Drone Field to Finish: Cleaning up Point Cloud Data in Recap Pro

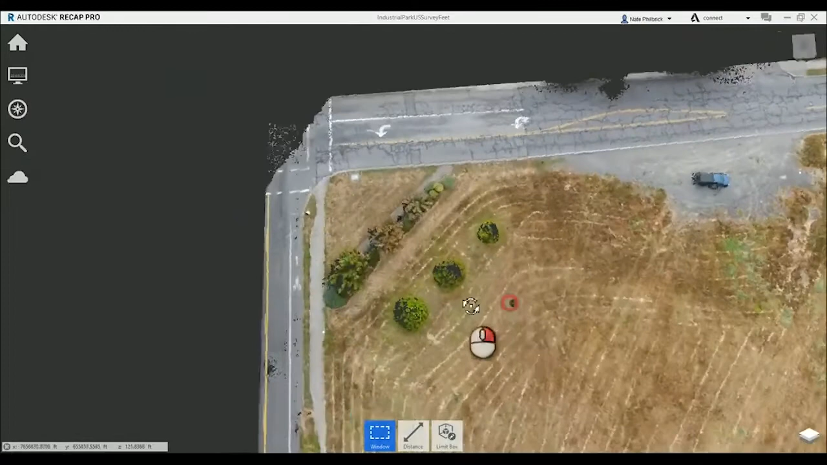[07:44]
It's a little sparse over here. I'm just going to remove that. And then let's see if we have any other points floating around. Okay. This looks pretty good.
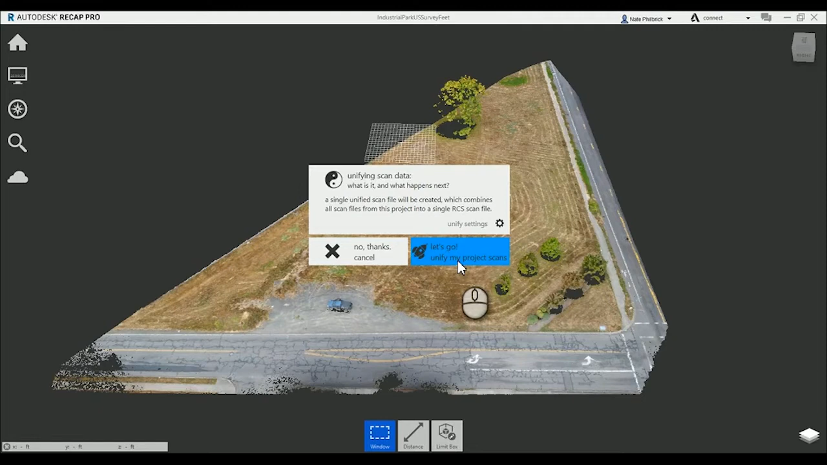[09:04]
like, those 360 image views that you registered together, that will convert that from structured to unstructured data. In this sense, we just have unstructured data, so it doesn't matter. But one thing that's nice about this is you have options to decimate. So if you have a really dense point cloud or a ton of data, you can increase this.
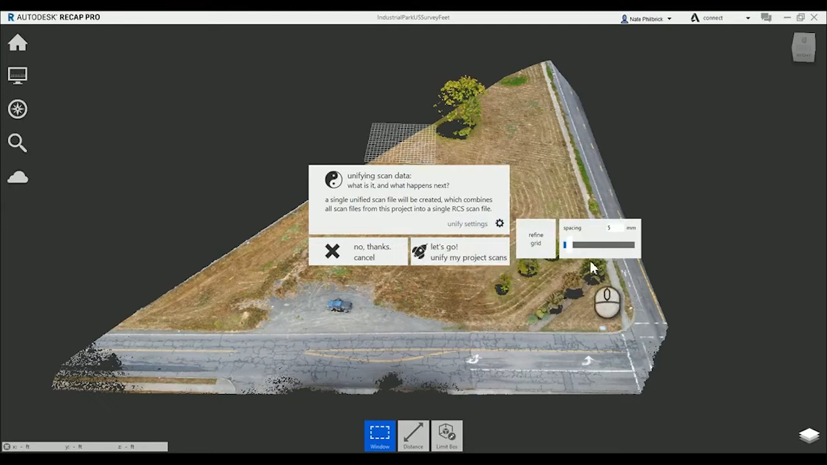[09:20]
So, like, say, 10, 15 millimeters, it just spreads out the amount of points you have in each triangulated area. Now, one thing that's good about exporting at the RCS is it's just one singular file. So say you're moving that file or you're putting it on a thumb drive, trying to get it to a different machine. That's a port folder. It can be a little bit tough to drag across, especially as things get bigger and bigger because there's a lot of singular components in it. This RCS file is, like, one big file. It's like working with a zip file or something like that. So I like working with that just because it's one file, and then it's one file you're attaching into InfoWorks as well.
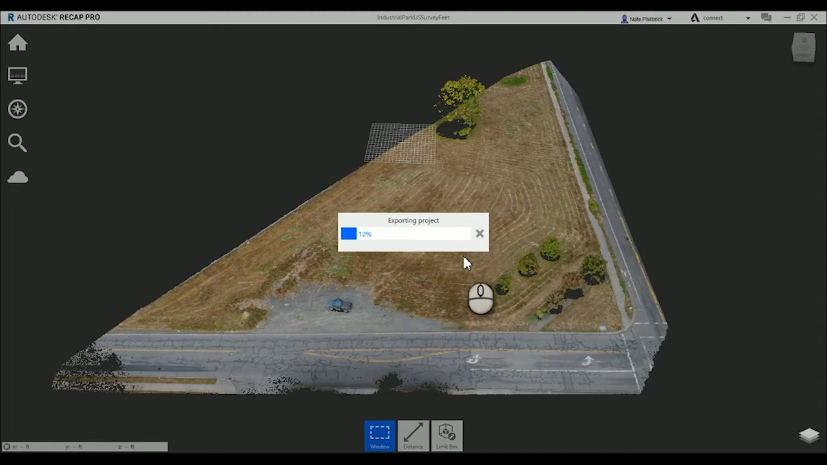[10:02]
So let's go unify my project scans. But that being said, using an RCP in InfoWorks or using the RCP is totally fun as well. And, you know, one thing about this step in using Recap Pro is you don't need to clean it up in Recap Pro. You can go straight to InfoWorks if you wanted to, and you're confident with the amount of points and what the points look like in all your data. So this concludes step two. So what we did here is we took that Recap Photo output, downloaded it locally, and then we opened up the RCM file in Recap Photo, that mesh file, and we just checked it. Just checked the validity of it. Just make sure that things look as they should.